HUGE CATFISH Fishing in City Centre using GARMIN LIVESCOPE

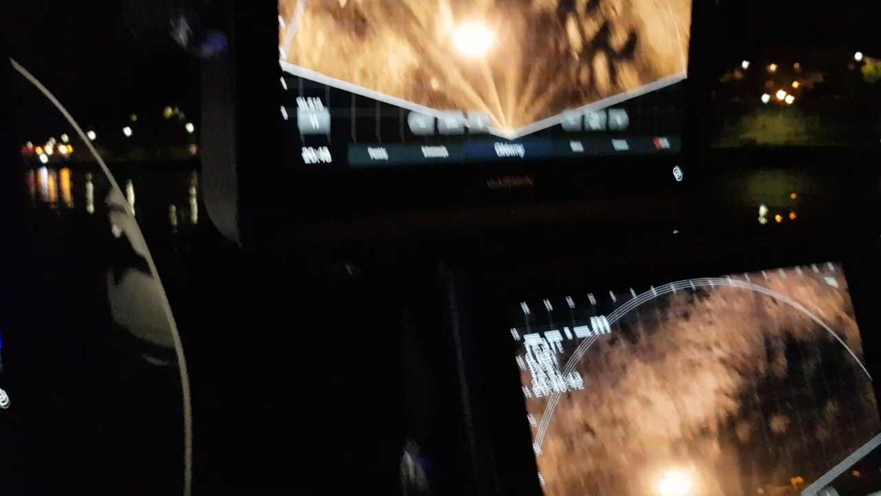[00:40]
what do they do, the Livescope, and just help me decide what to get on my boat.
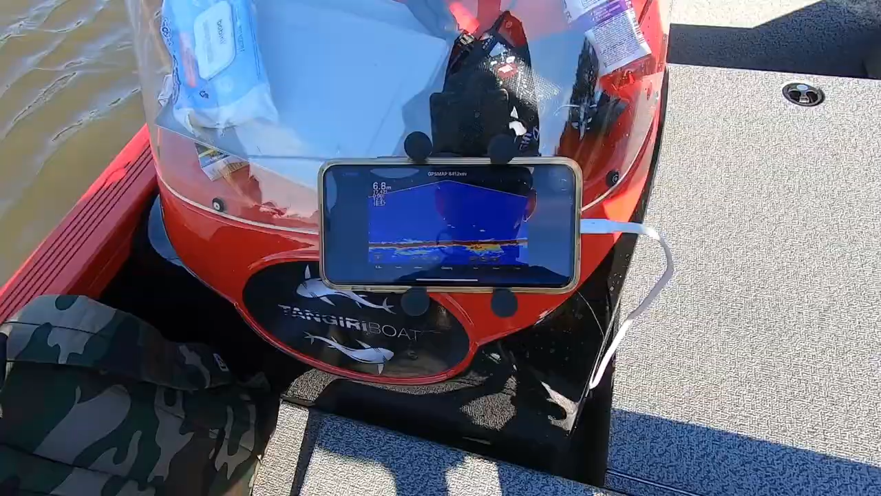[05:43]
And what we have now here is two baits in the water. We have the lobworm on the left rod, that's mine. And we have a live bait on the other rod. You can see it down there.
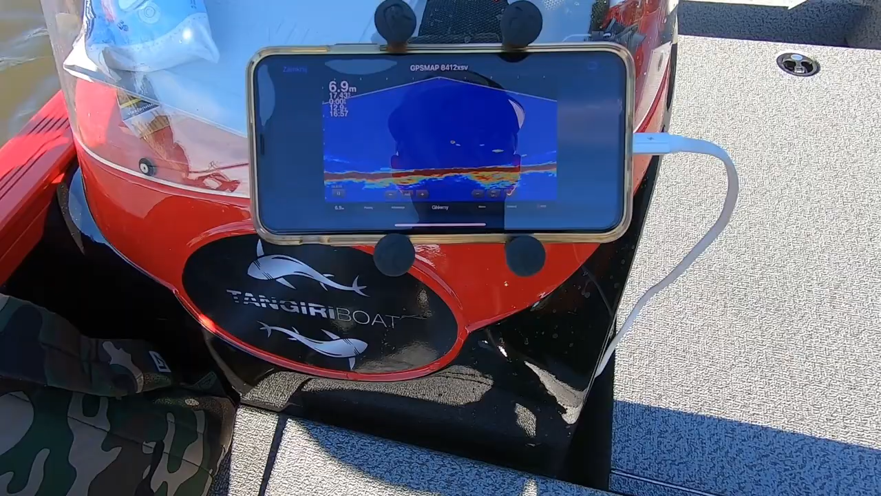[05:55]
On screen: depth 6.9 m
That's this one here is mine. That's me jigging it up and down. That's some amazing technology there. And the other bait, you can see it there. It's the live bait.
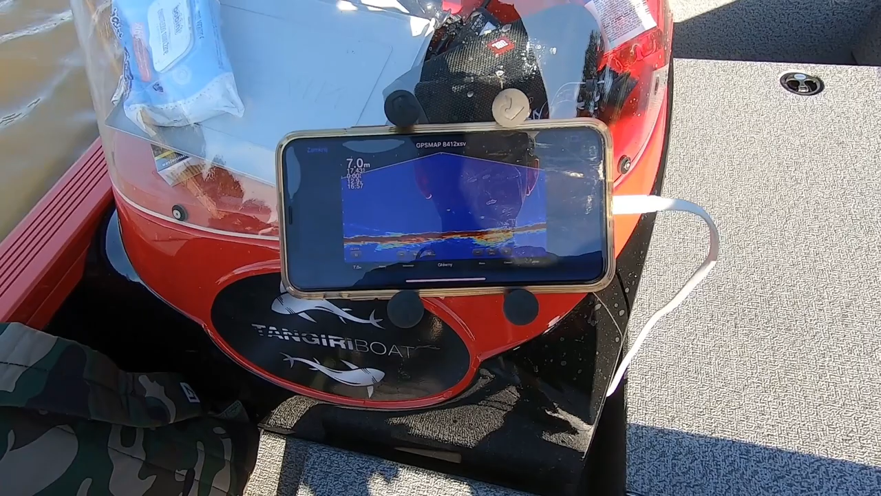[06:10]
On screen: depth 7.0 m
So now each one of these is 1 meter scale, 1 meter gap. So now we need a fish that will take two of these gaps. That's the one we want. We've seen actually three of them already, but we're yet to get some contact. Hopefully later on. Beautiful evening.
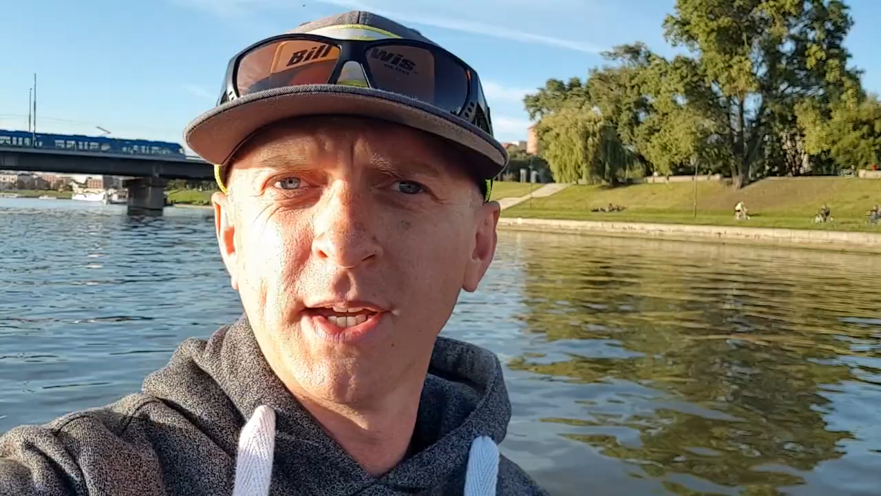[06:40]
Now we had a fairly close contact with one catfish, about 1.5 meters. It didn't take it, but it returned a couple of times. Paweł was making the noise. It's supposed to be driving catfish towards that sound.
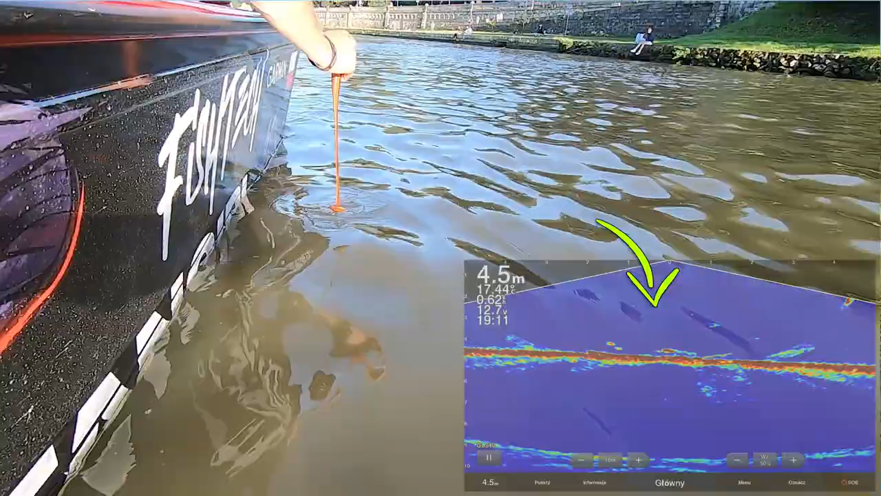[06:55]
On screen: depth 4.5 m
Sometimes it scares them, sometimes it brings them back.
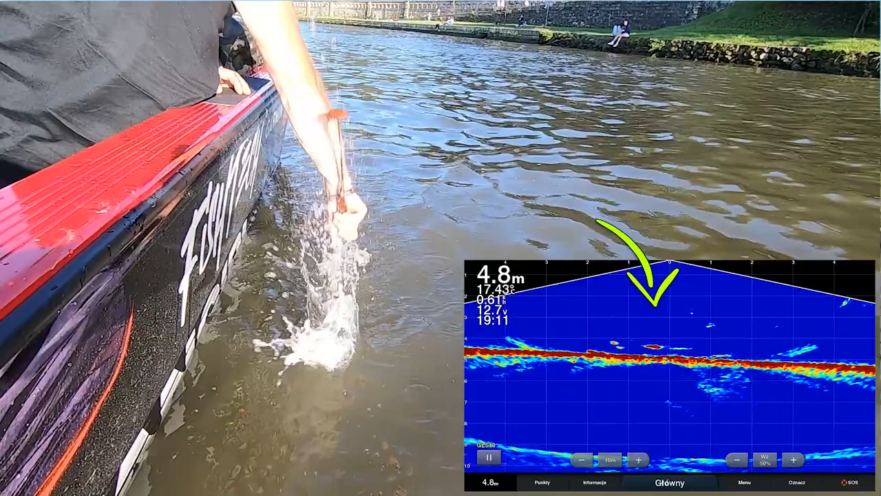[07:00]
On screen: depth 4.8 m
Now that fish made a couple of turns and went after the bait. It was fairly close to my bait, but it didn't commit to take it. But it was a heart in the mouth still seeing that fish so close to my bait, just staring at it. And it's amazing, if not for the technology we have here on the boat now, we wouldn't even know the fish was anywhere near our bait, whereas it was literally a couple of inches away, So that was as close as we've seen a catfish today.
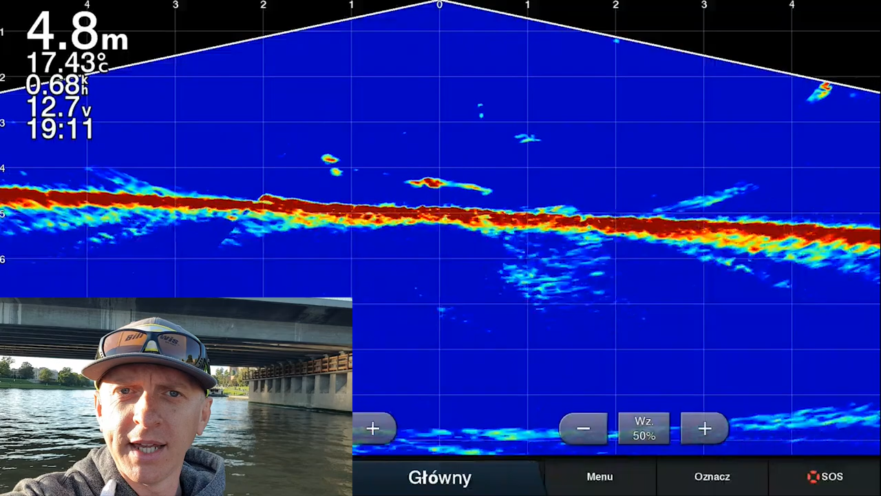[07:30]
On screen: depth 4.8 m, water 17.43°C
And we're just changing a spot now, we're going to spot number four, and hopefully we'll see something interesting there. So fingers crossed.
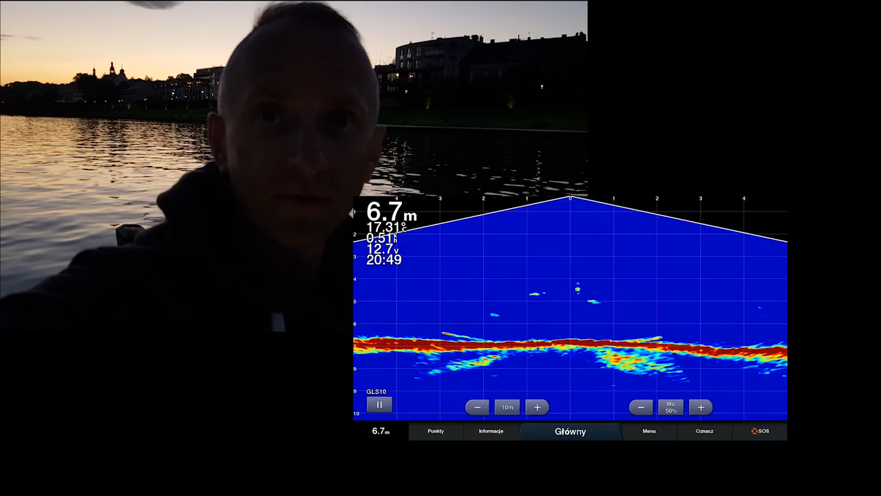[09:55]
On screen: depth 6.7 m
A few of them almost going for the bait,
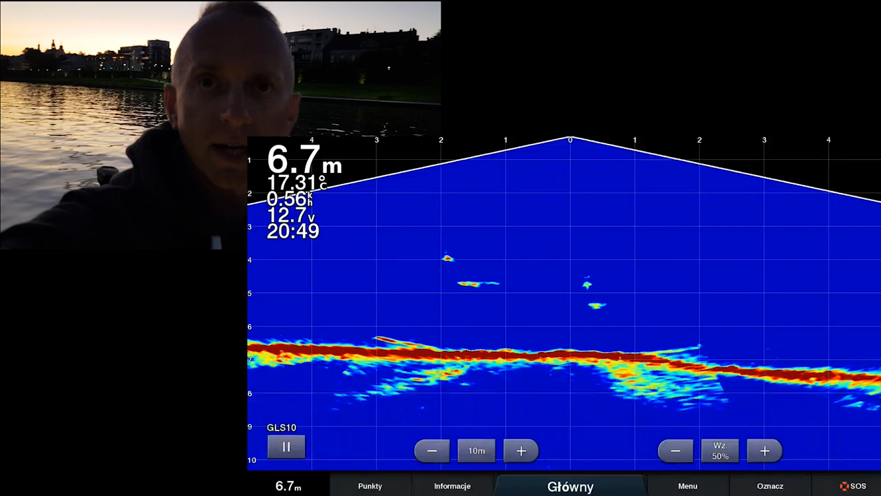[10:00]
On screen: depth 6.7 m, water 17.31°C
staring at the bait just very closely, staring at the bait for a minute or two and then not committing. And and I was jigging and dropping a little bit and lifting a little bit just to get them to bite.
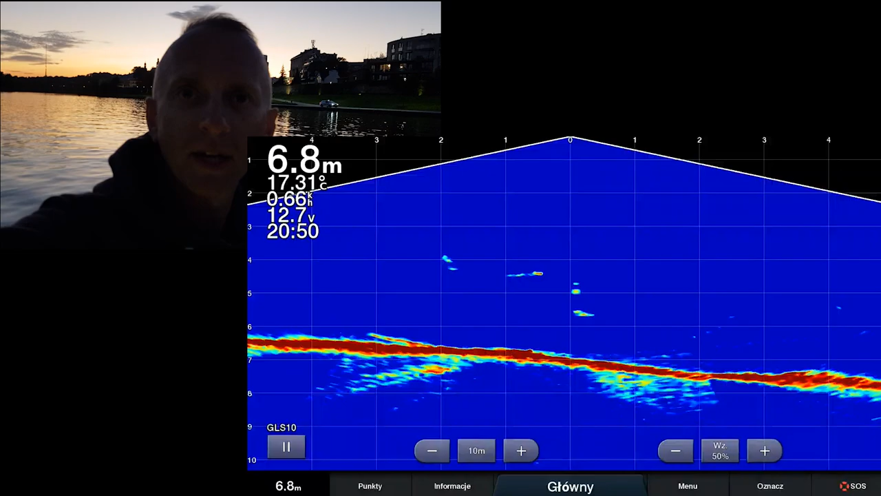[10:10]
On screen: depth 6.8 m, water 17.31°C
But no, after that one bite, we've seen quite a few fish on the flounder, but none of them has committed.